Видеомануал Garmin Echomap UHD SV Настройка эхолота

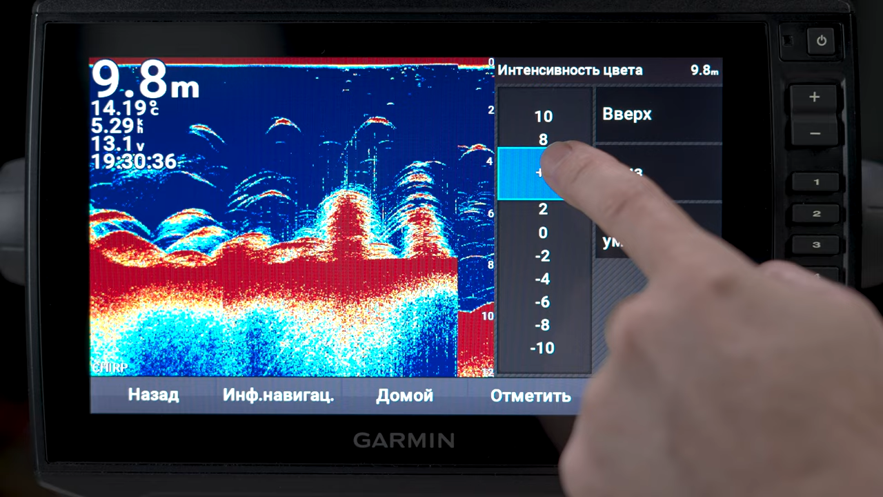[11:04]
On screen: depth 9.8 m, water 14.19°C
То есть цветом отделяем сильные сигналы от более слабых. Иногда помогает отличить один вид рыбы от другого. Шум у поверхности.
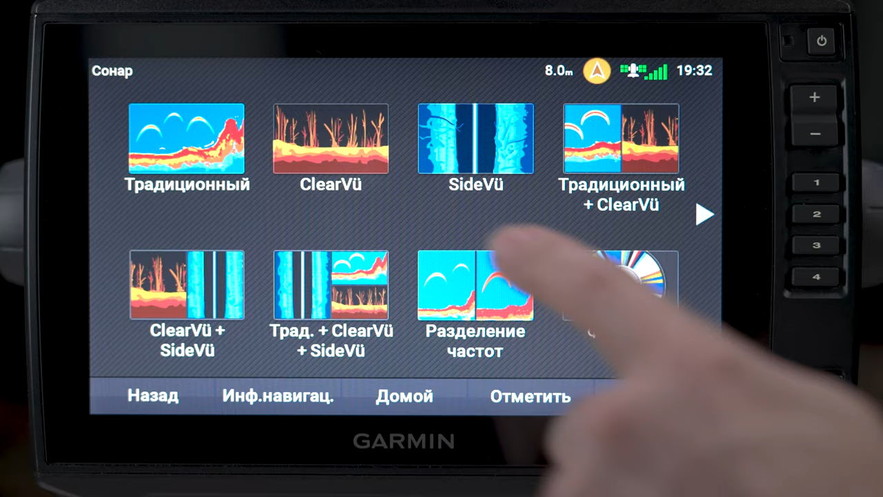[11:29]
Переходим к нижнему сканированию. Нужно предупредить новичков о том, что нижнее сканирование необходимо использовать только во время движения судна.
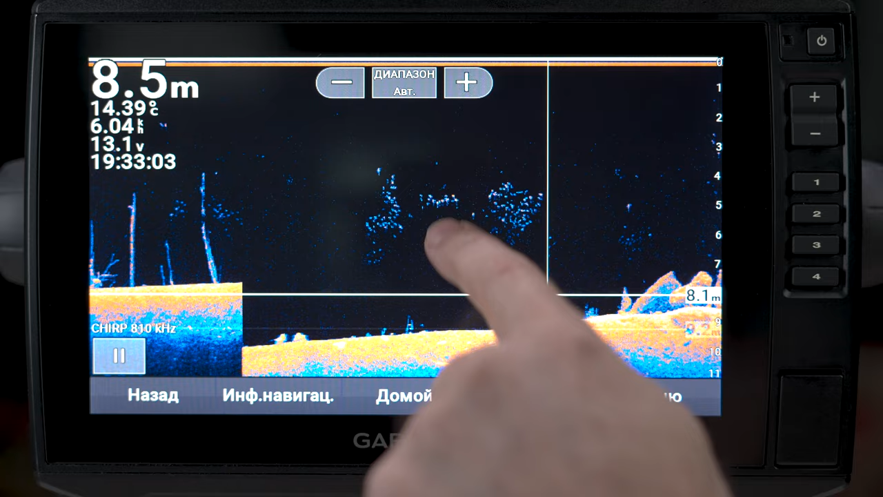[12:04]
On screen: depth 8.5 m, water 14.39°C
Элемент управления на экране. Выбираем, что будем регулировать экранными клавишами.
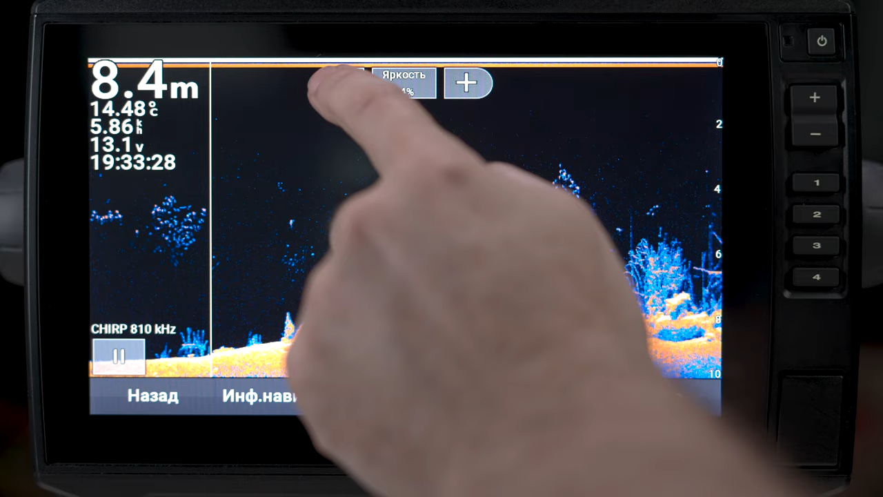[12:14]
On screen: depth 8.4 m, water 14.48°C
Яркость или диапазон. Я ставлю яркость, так как на клавишах плюс и минус уже установлен диапазон глубины.
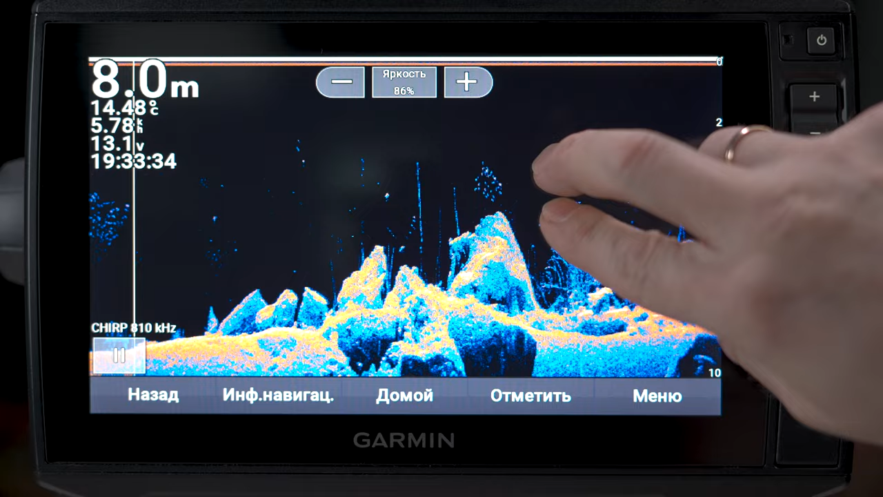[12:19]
On screen: depth 8.0 m, water 14.48°C
Также диапазон регулируется пальцами по мультитачу.
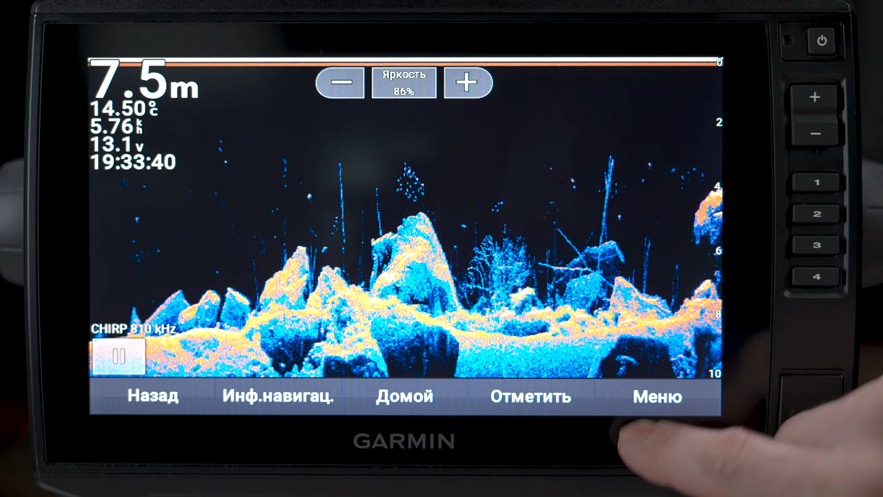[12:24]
On screen: depth 7.5 m, water 14.50°C
Сведения о наложениях. Выбираем из списка данные, которые необходимо выводить на экран.
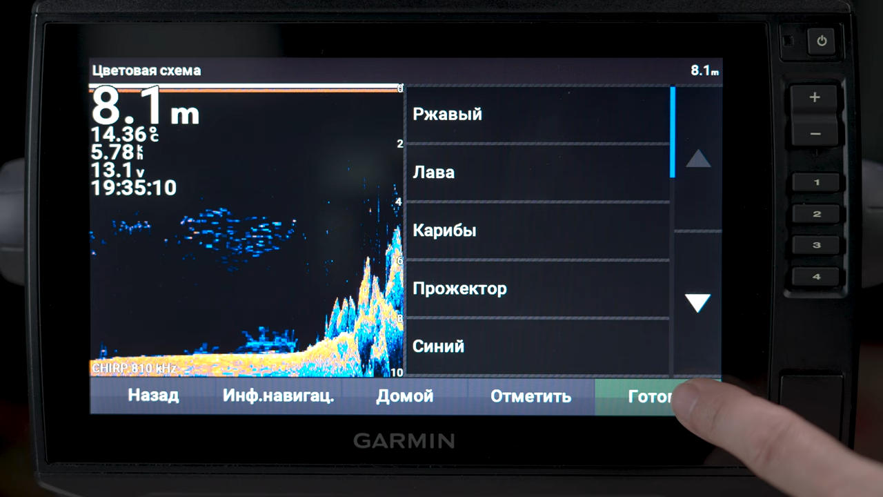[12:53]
On screen: depth 8.1 m, water 14.36°C
Выбирается в зависимости от скорости судна. Имеется автоматический режим. Цветовая схема. Выбирается экспериментально в зависимости от личных предпочтений, времени суток и особенностей водоема. Дополнительно. Помехи.
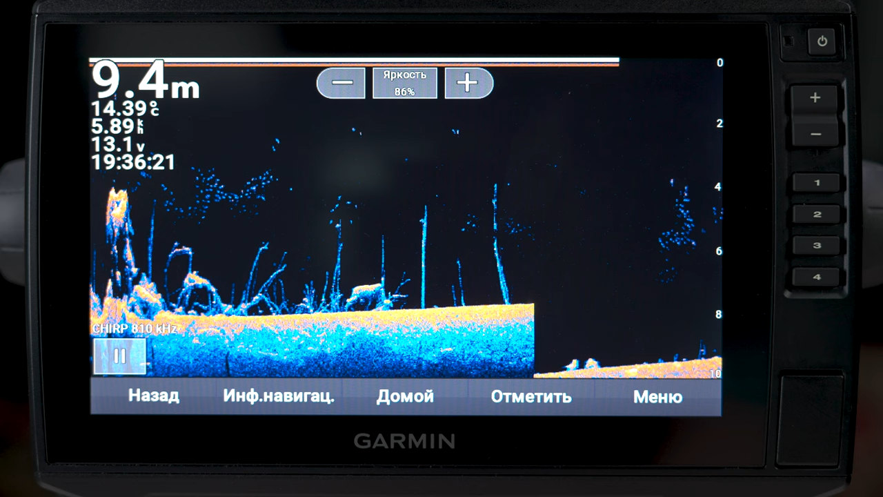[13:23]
On screen: depth 9.4 m, water 14.39°C
Яркость, без комментариев. Масштаб. Тут, как и в чирпе, ставлю себе лупу.
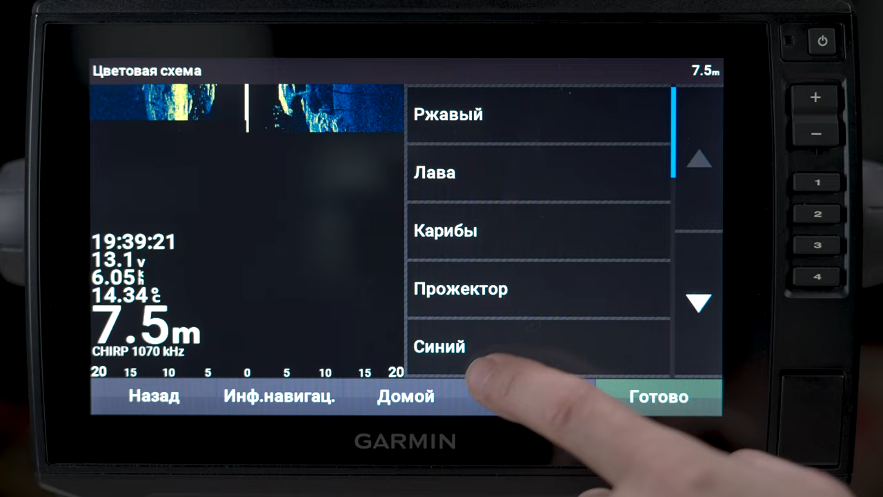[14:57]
On screen: depth 7.5 m
Выбирается экспериментально в зависимости от личных предпочтений, временных суток и особенностей водоема.
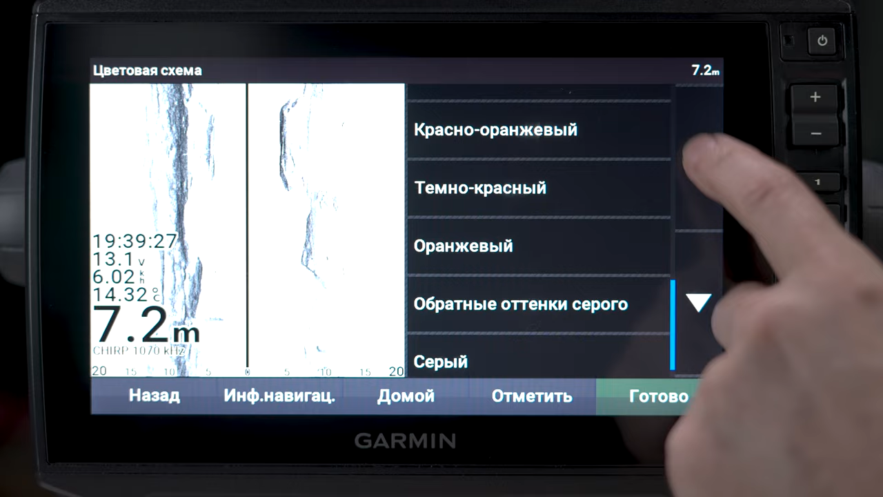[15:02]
On screen: depth 7.2 m, water 14.32°C
Ну и от уровня дальтонизма. Дополнительно. Помехи. Позволяет очистить помехи от других эхолотов на водоеме.